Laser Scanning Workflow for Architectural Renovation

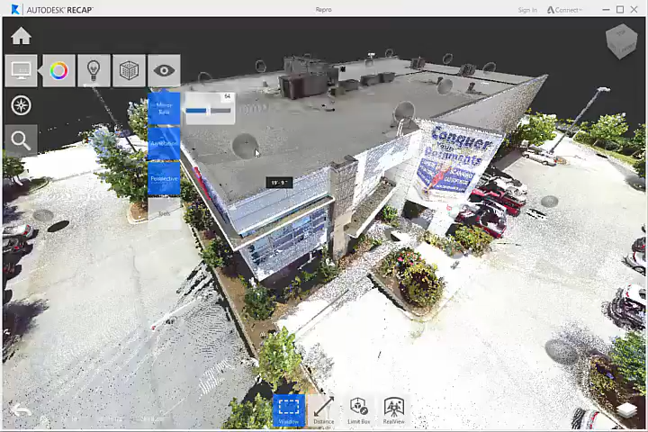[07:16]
We can also look at the data from the point of view of one of the scanned locations by clicking on one of the mirror balls to enter a real view.
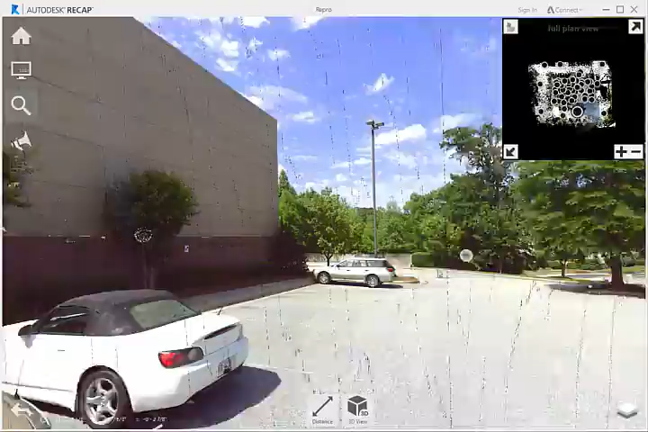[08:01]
ReCap is not only a standalone application,
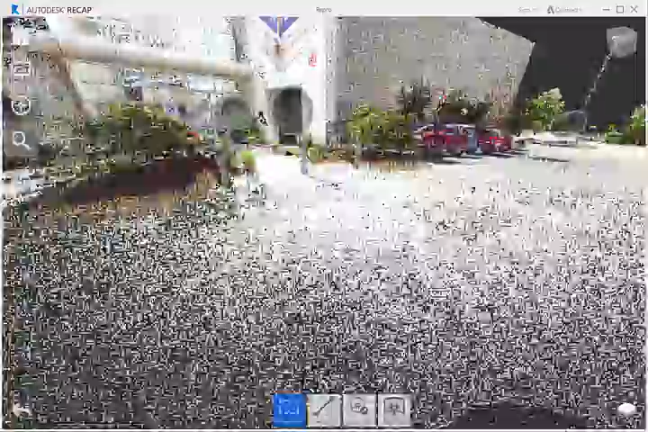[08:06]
but is also a high-performance visualization engine that is built into many of the Autodesk design applications like AutoCAD,
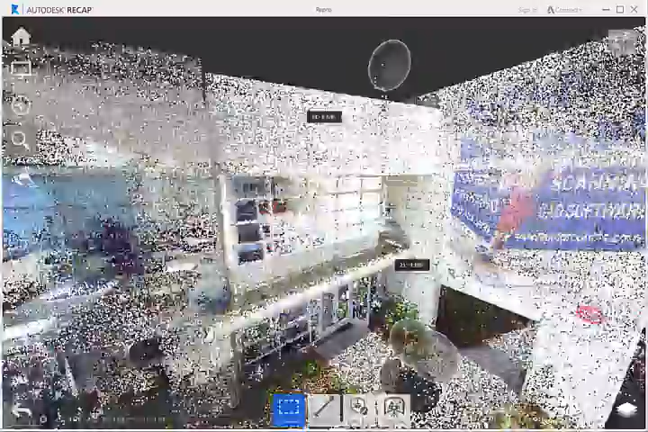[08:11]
Revit, Inventor, Navisworks, and 3ds Max.
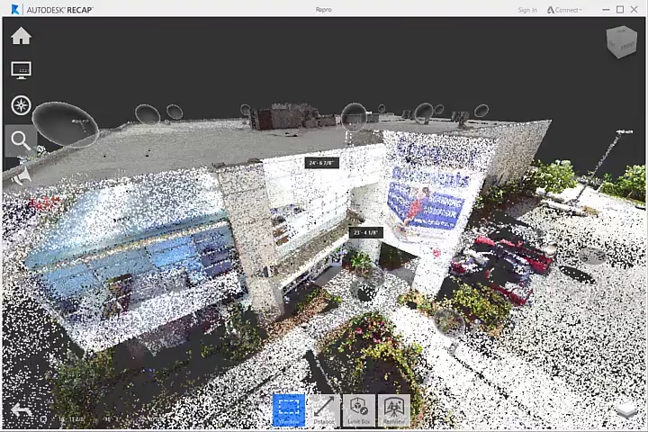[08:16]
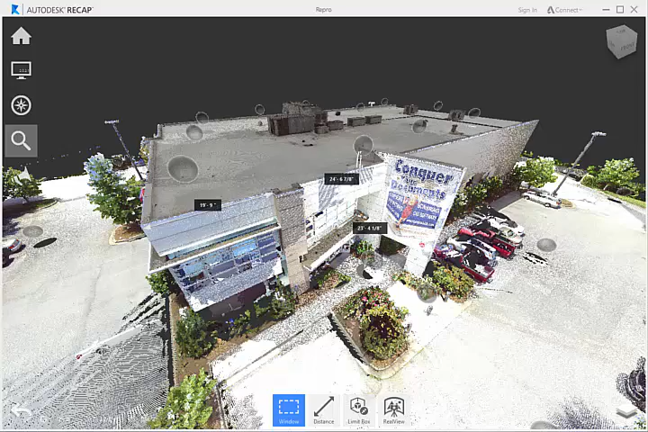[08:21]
In Autodesk Recap, we can attach the point cloud to a project as a link.
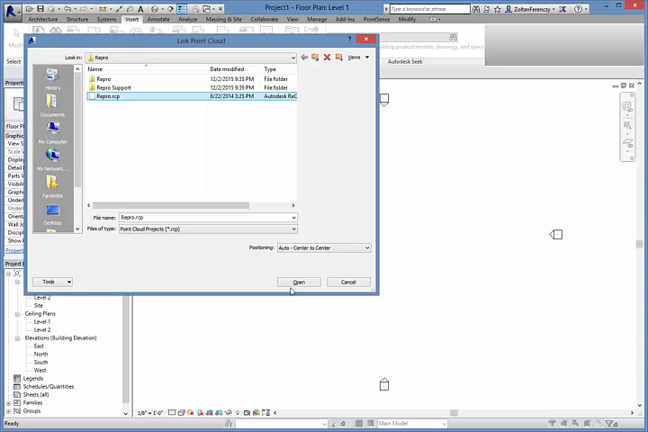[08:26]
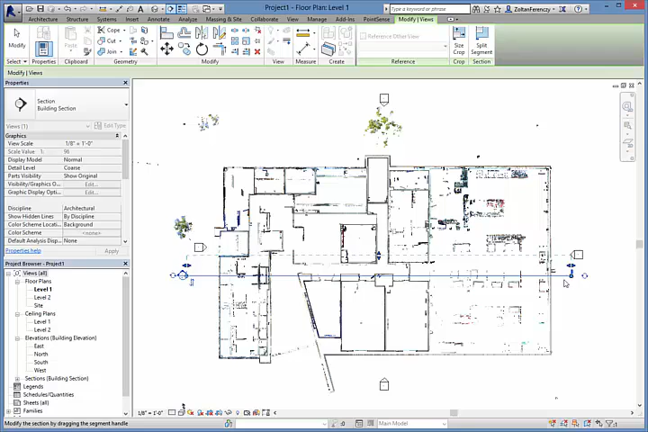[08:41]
I'm going to start by creating a section view to align the point cloud with the level datum lines that I have established for the first time.
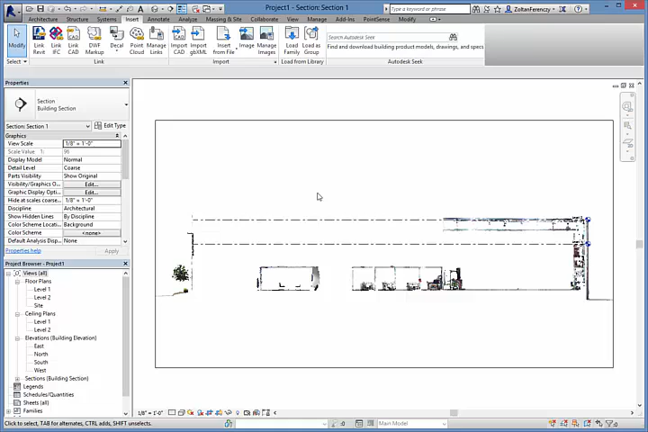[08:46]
This will allow me to create accurate floor plan views for modeling the building and to create a complete BIM.
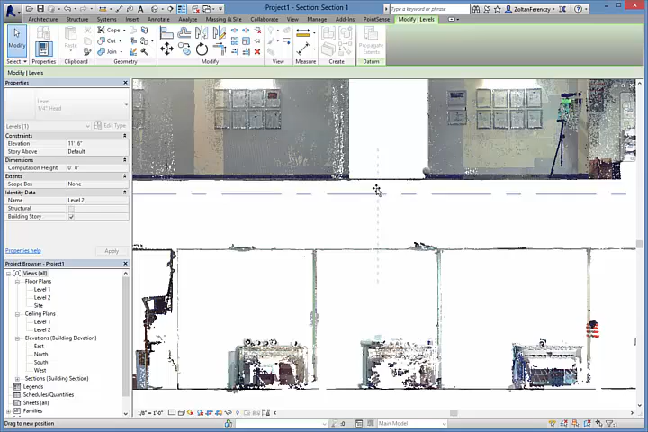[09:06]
have some highlights of the surface, I'm going to start my view with the last 1,200 square meters.
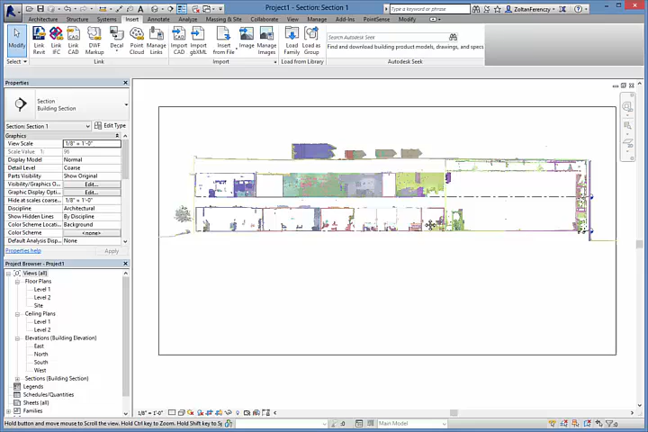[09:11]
The second part I know is that the first step is parallel to the building. I'm going to make it work. I can start my view with the front door.
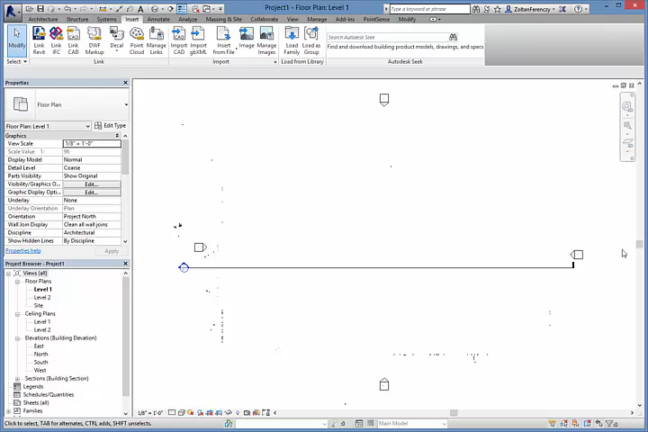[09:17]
Right now, the floor plan cut is taken all the way down to the front door. floor level. So I'm going to adjust the view range of the floor plan view to stop the cut just above the floor.
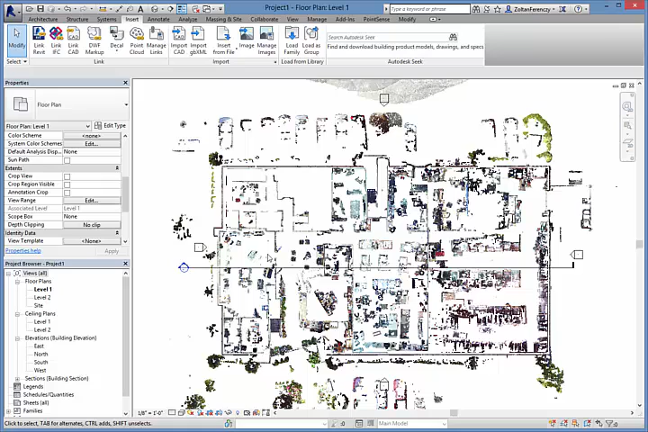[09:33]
Now that looks more like a floor plan.
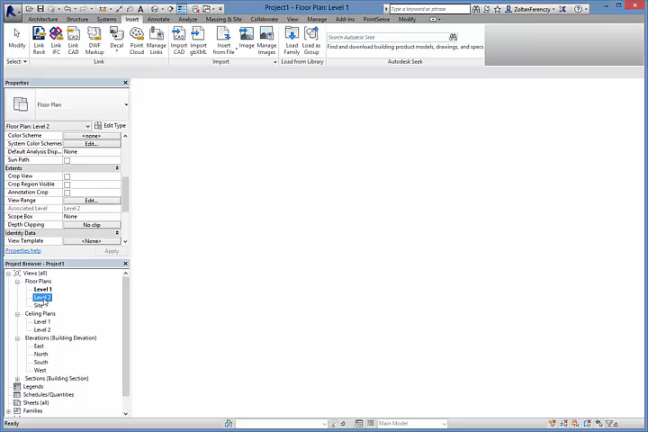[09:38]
I'm going to do the same for the second level.
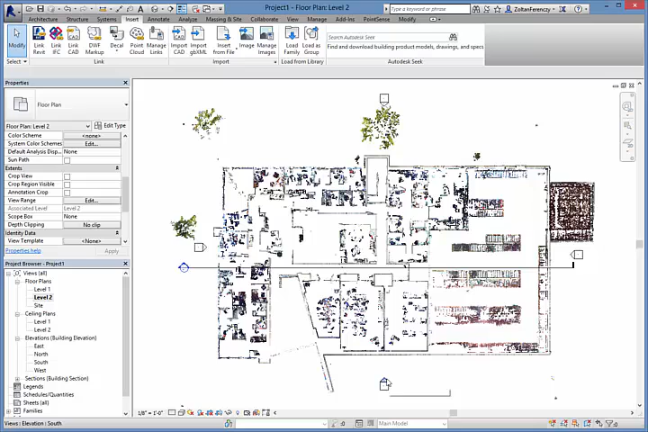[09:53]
The elevation views created from the point cloud are true orthographic representations of the building.
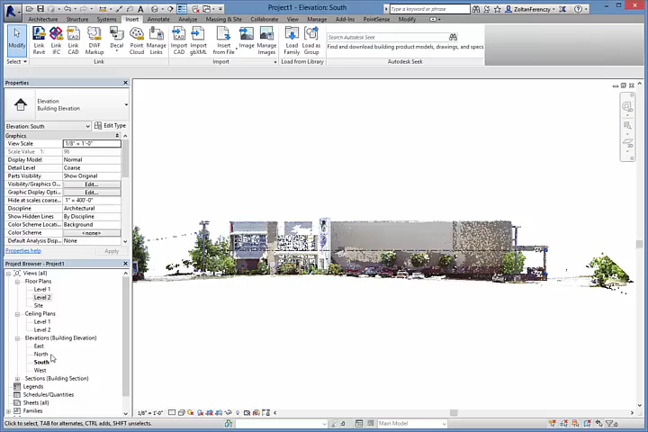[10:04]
This is difficult to capture with traditional photography.